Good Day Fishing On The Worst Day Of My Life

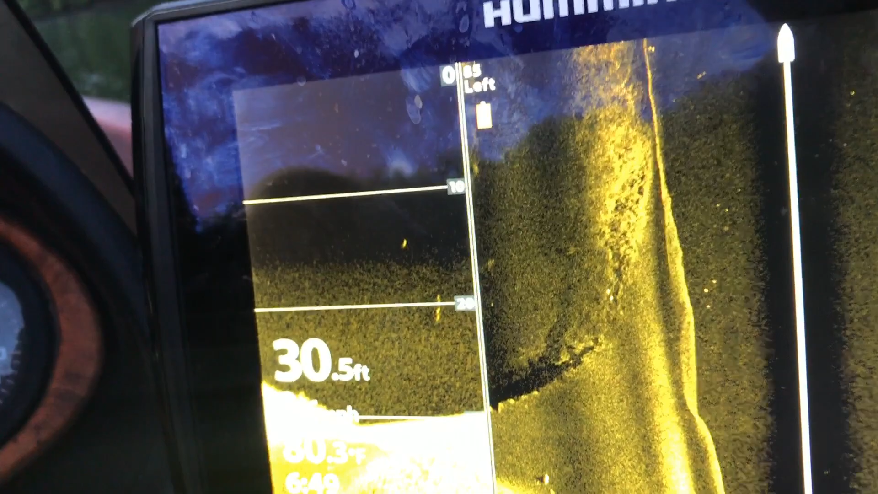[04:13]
On screen: depth 30.5 ft
all right guys that's a good sign we're out here on the road bed we've got some moved up
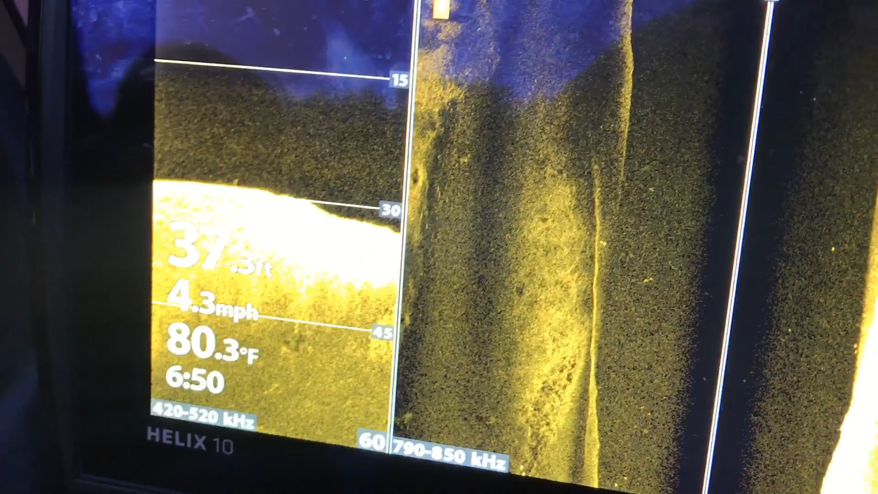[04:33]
On screen: water 80.3°F, speed 4.3 mph
basically first thing this morning we're gonna get three rods three reels out
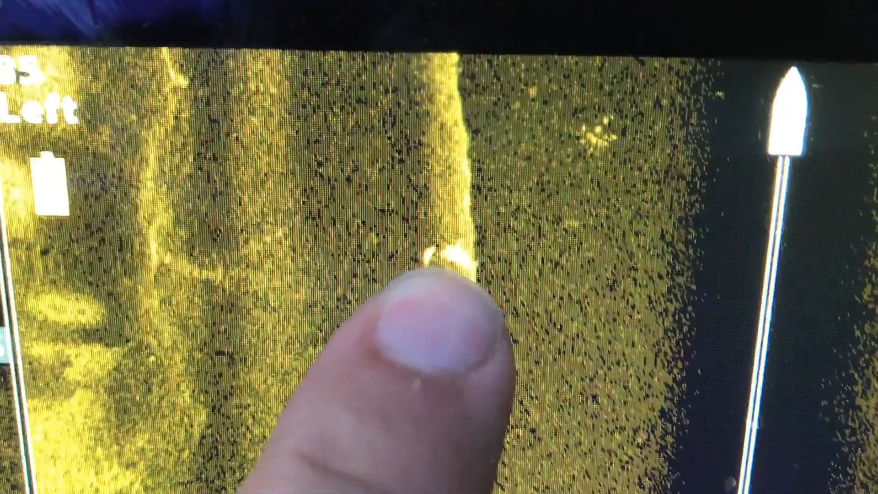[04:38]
you know i'm gonna have my little sweet head and one knocker out and you know i'm gonna have my underspin and my big swim bait there's some right there
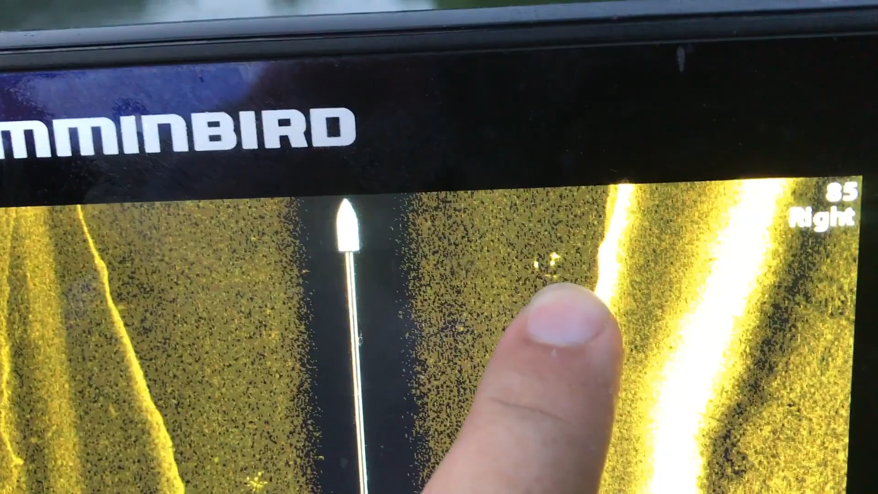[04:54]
this is your road bed right here this is the bank and
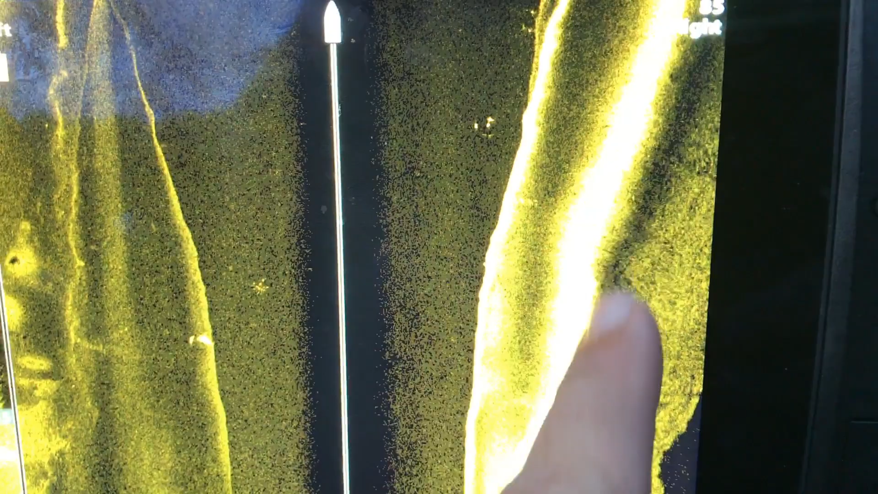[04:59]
then of course down here that's actually the shoreline so here's your road bed that's kind of where they've cut
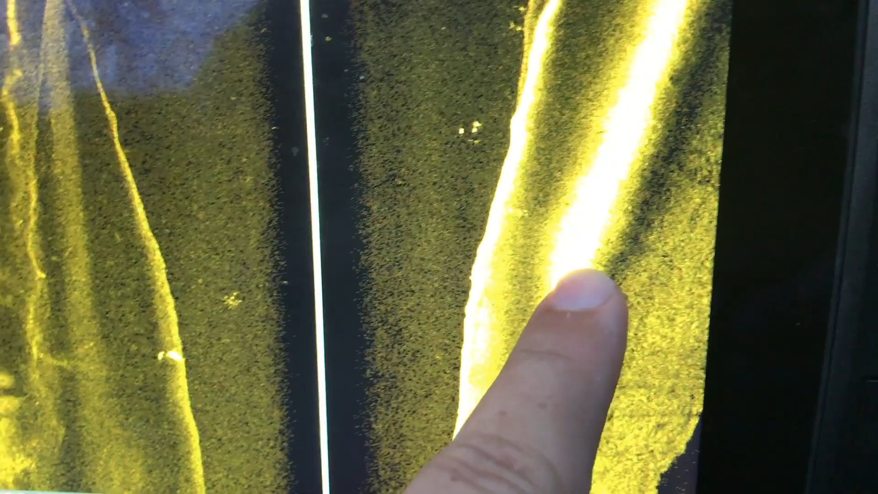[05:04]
it into the mountain the drop off right here if you see this this is one
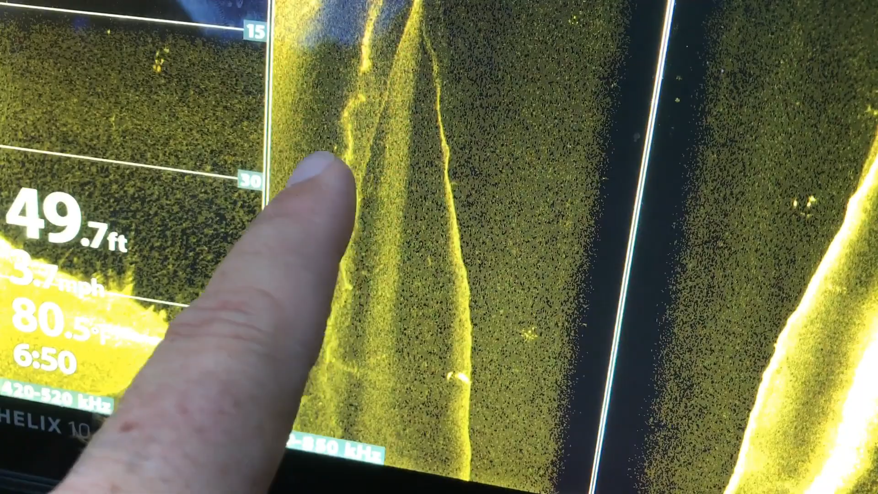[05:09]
On screen: depth 49.7 ft
ledge right here this is the creek channel ledge or and
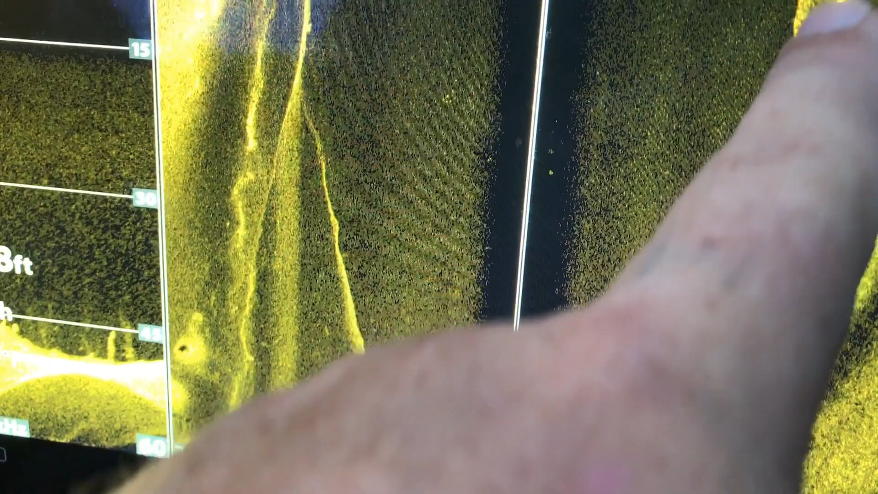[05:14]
this is the other creek channel ledge that comes up to the road bed this is the road bed and this is the side
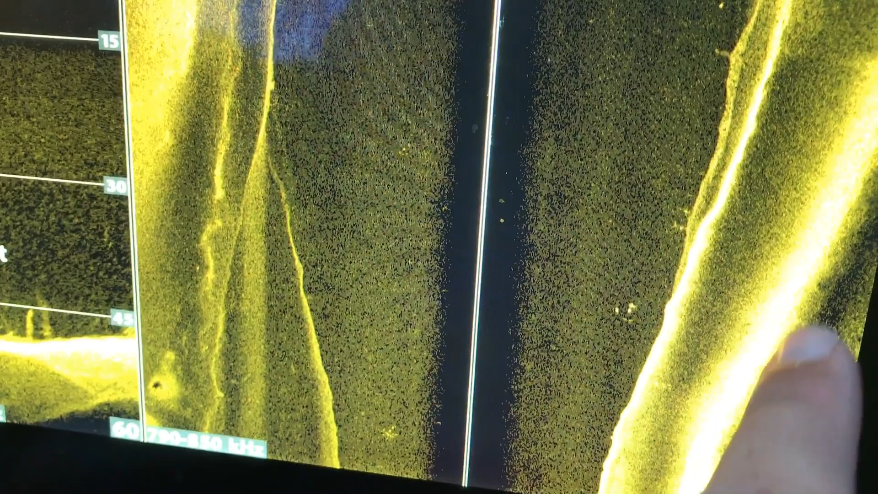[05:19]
of the road where they've cut into the uh
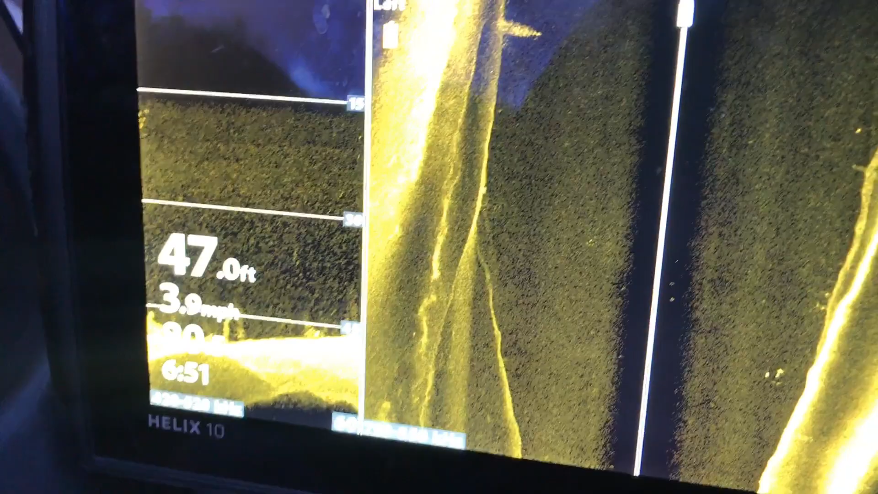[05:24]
On screen: depth 47.0 ft, speed 3.9 mph
cut into the to the road now i'm going to show you something this is my interpretation because i notice it in the mornings especially on these clear lakes you see all this clutter
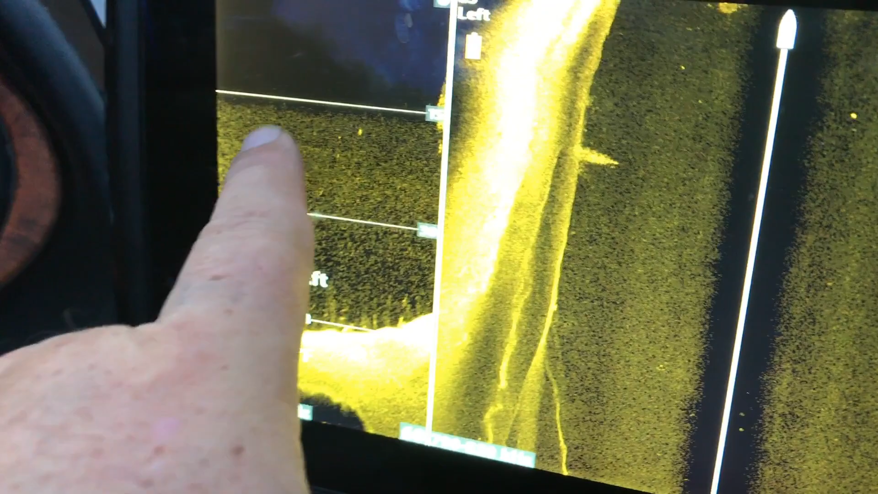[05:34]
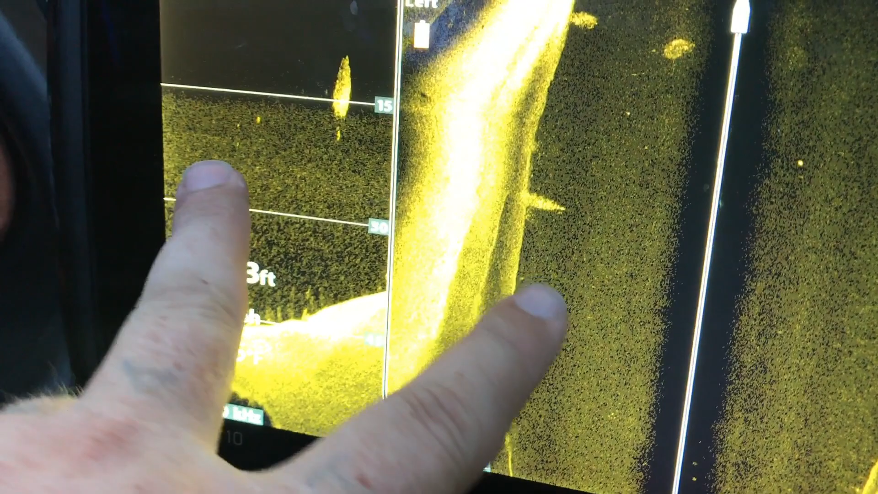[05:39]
plankton this is not here as the day goes on and as the sun comes up
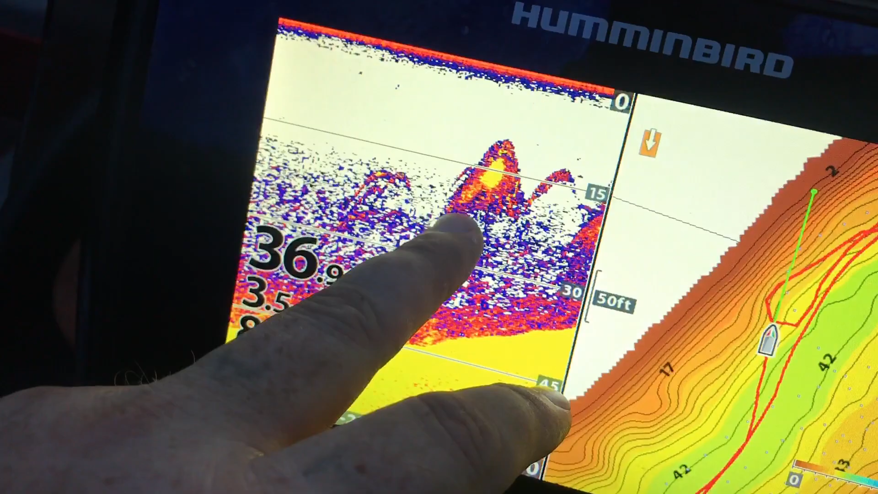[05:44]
there's what shad looks like there's a
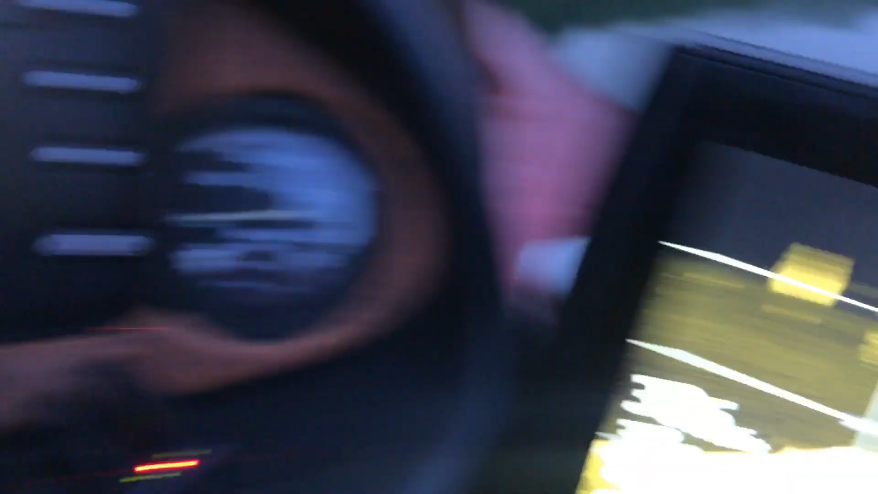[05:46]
fish bite now that right there is either big shad or crappy
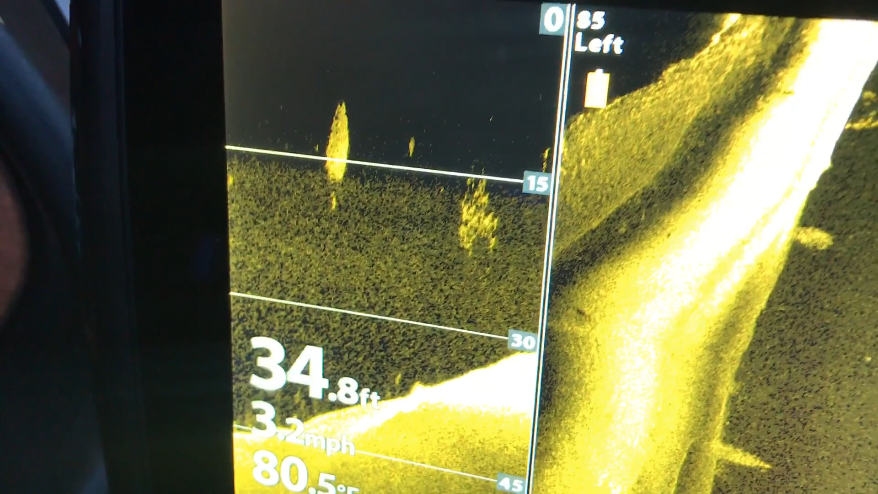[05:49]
On screen: depth 34.8 ft, speed 3.2 mph
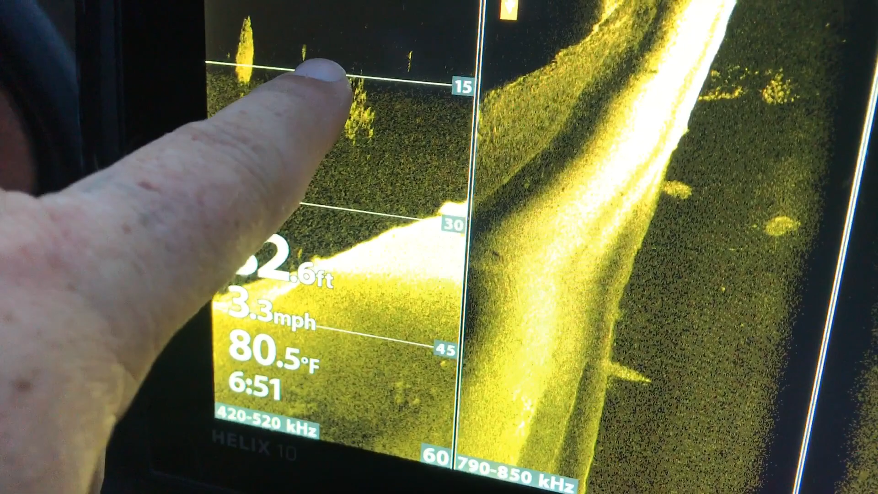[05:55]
On screen: water 80.5°F, speed 3.3 mph
but this begins to go lower as the sun comes up and that's what plankton do i